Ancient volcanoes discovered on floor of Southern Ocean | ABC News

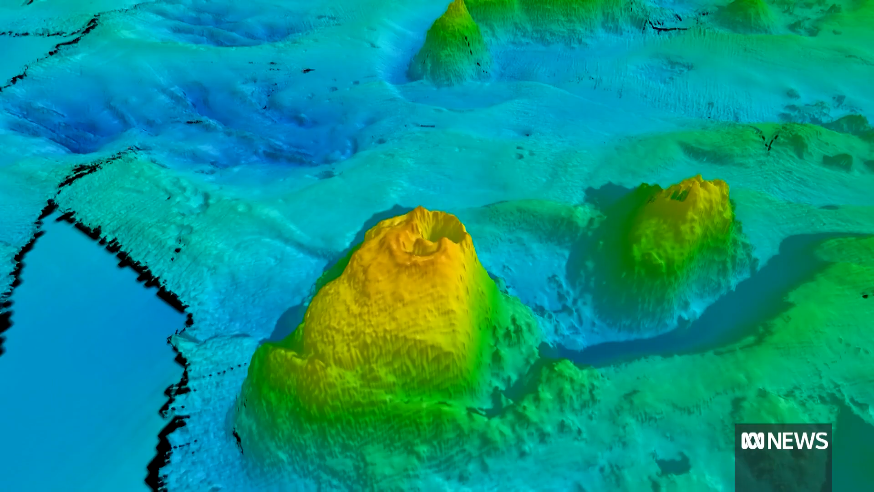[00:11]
Don't be fooled by what you see, these are mountains, some taller than Hobart's Kunanyi, Mount Wellington.
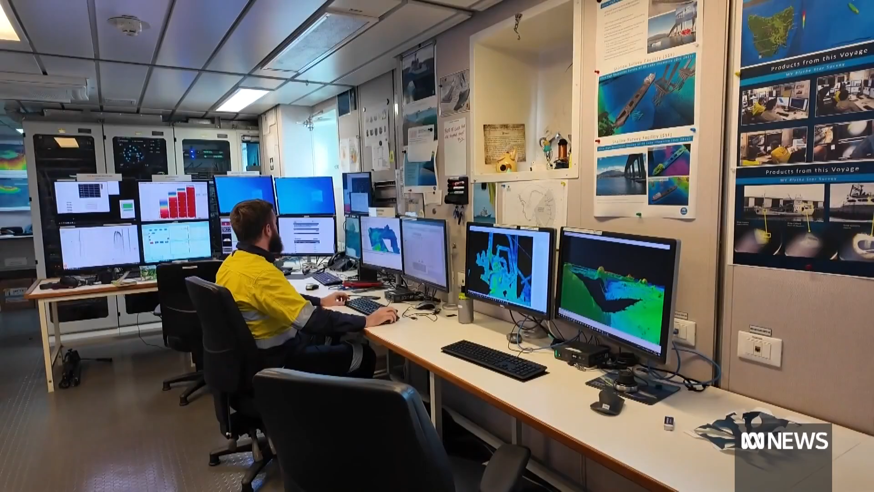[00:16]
This seamount is more than 1,500 metres tall off of the seafloor surface, so it is quite large.
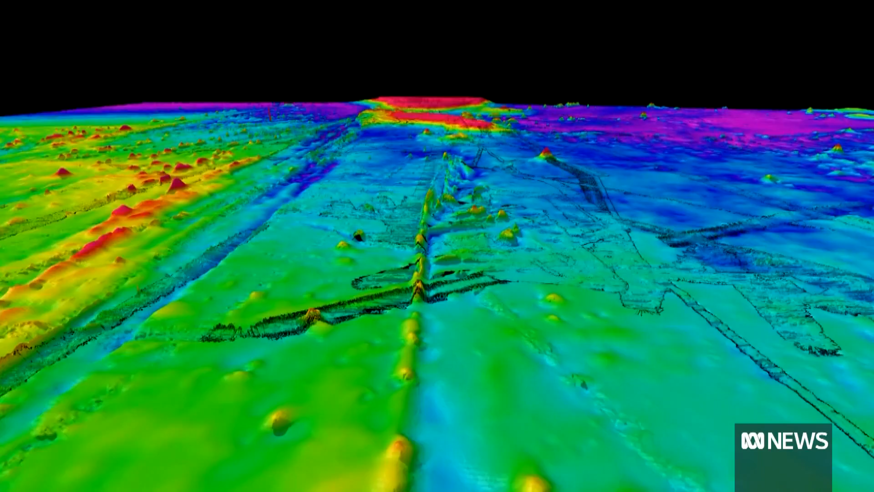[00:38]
So we've found four pairs of these amazing seamounts,